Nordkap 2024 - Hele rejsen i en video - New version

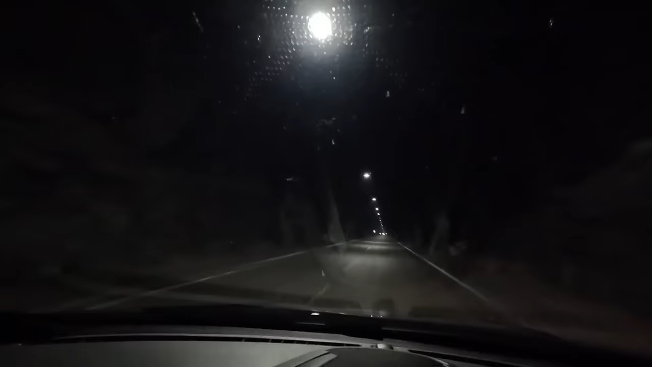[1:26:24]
Men når man kører ind i mørke, synes jeg også, at man mister lidt den fornemmelse af, du kan mærke, at vognen kører sig selv jo. Men det er svært at lige vurdere, hvor meget fald er der. Jeg kan mærke, at jeg vil gerne op og køre. Jeg kører 70, 71, 72. Og så skal vi se, når vi kommer ned. Det vil sige, 3 km, så burde vi ramme bunden. Og der står cykler inde i tunnelen der. Puha, de var trukket helt ind i den modgående.